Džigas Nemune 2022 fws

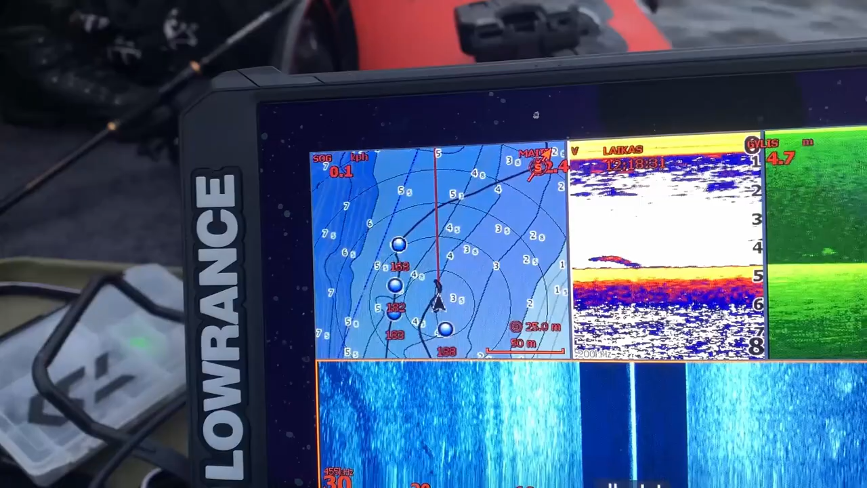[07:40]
Aš įrodė aplinkui žuvies. Dabar kaip mes ieškom to žuvies?
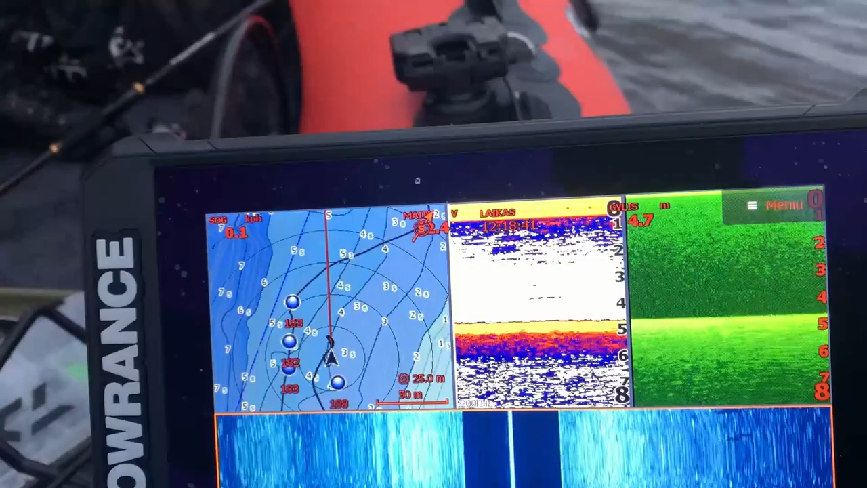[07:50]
Dabar esmė, aš neieškau kažkokiai ten įskirtinai ešerio ir įskirtinai starkio. Tiesiog plaukiu, kur pamatau daug balto žuvies. Ir aplink ją kažkur ir stoju, nes kur yra balta žuvis, ten kažkur ir plėšrūnas.
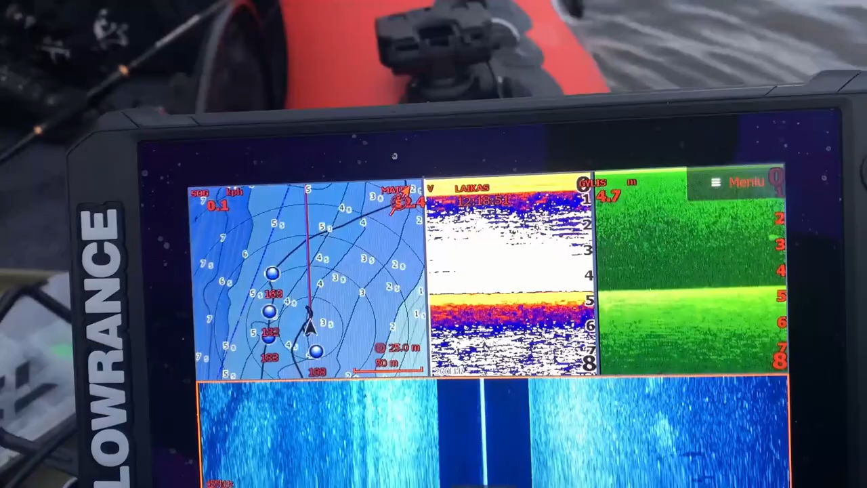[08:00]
Daugiausiai kažkaip ir pasigauna to žuvis.
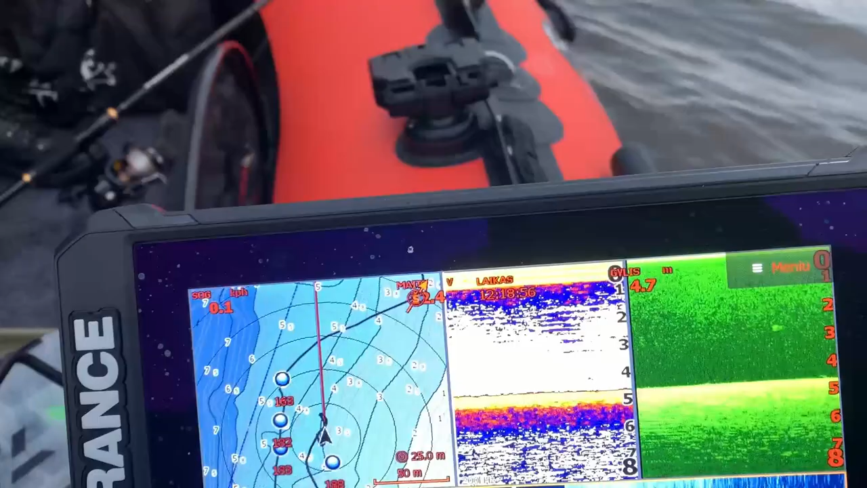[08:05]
On screen: depth 4.7 m
Be jokių problemų.
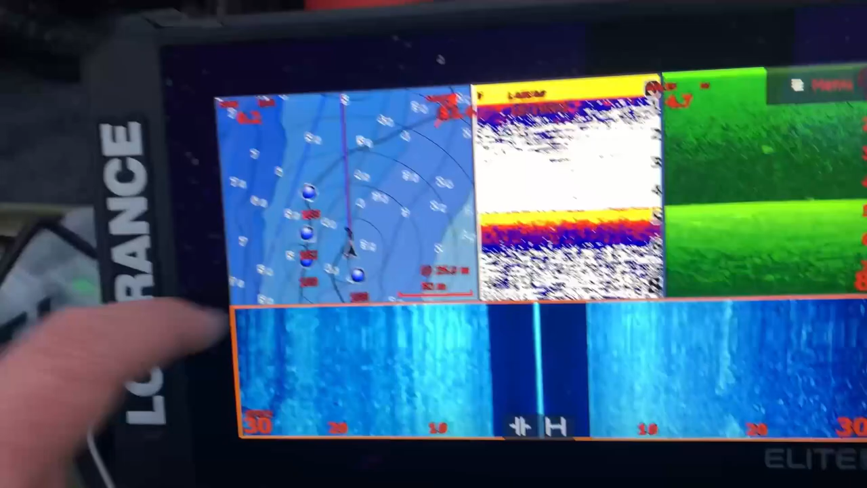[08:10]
Tai va ir šiandieną va čia irgi pamatėm baltos žuvies būrius, stojam per vidurį ir bandysime gaudyti, matysim kaip čia bus.